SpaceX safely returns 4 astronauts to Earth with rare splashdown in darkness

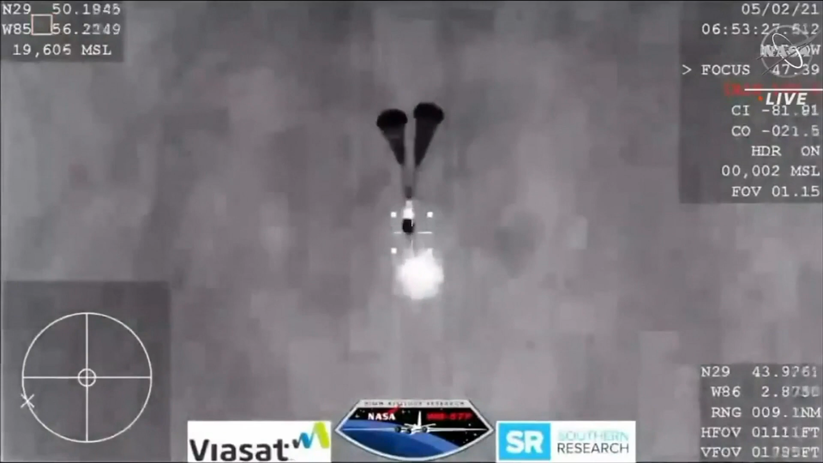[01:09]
All four main parachutes could be seen deploying just before splashdown, which was at 2.56 a.m.